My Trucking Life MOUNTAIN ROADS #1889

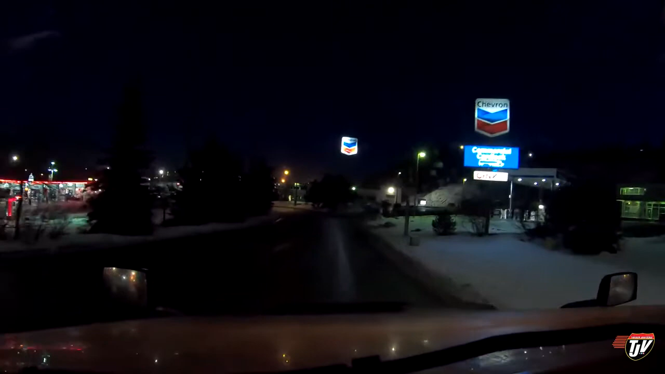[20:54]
It's a little cheaper up here than down in Vancouver, I think. Grab some fuel here and wash the headlights, wash the mirrors. Grab another coffee. You know, pit stop. We still have another four hours, three hours. Three hours down to Langley. And I'd like to get there a decent amount of time so that we don't have to, you know, search too hard for a parking spot. I'm hoping there's going to be parking where I want to park.
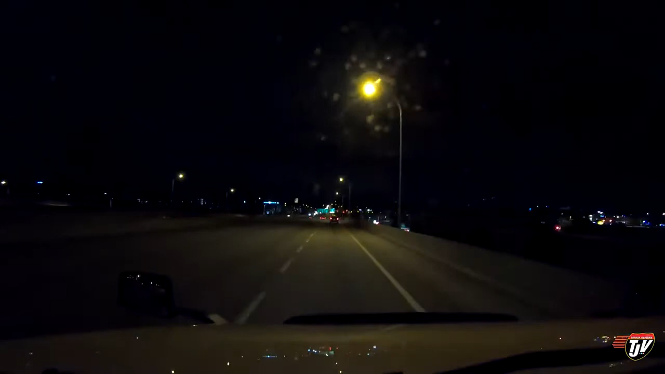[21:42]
Well, we made it. We're here down in Langley. We're down here in Langley, however you want to say it. Oh, I hope there's parking for us at the Chevron. On a normal day, I would say not a chance. But since it's New Year's Day, I'm hoping maybe. Maybe. Because I've got to deliver this stuff from my trailer. I've got to literally deliver it, like, across the street.
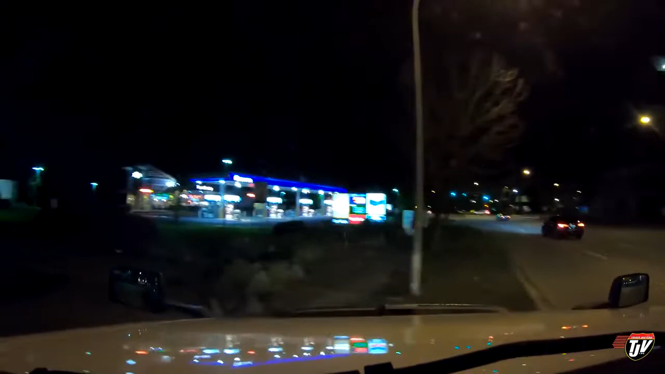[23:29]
Ah, let's see if we can find a spot to park here.